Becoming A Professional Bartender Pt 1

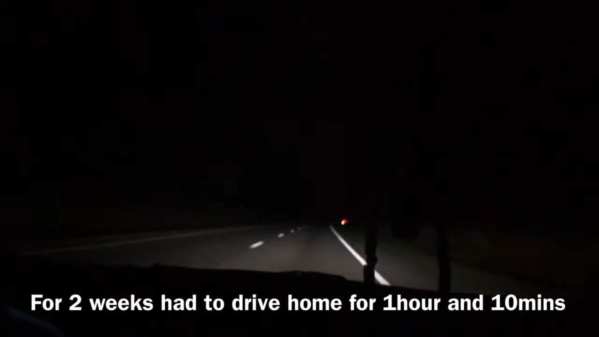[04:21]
oh my Jesus, it is dark, dark out here. Alright y'all, so we'll be over here on the way to Raleigh. Trying to pass the guy truck.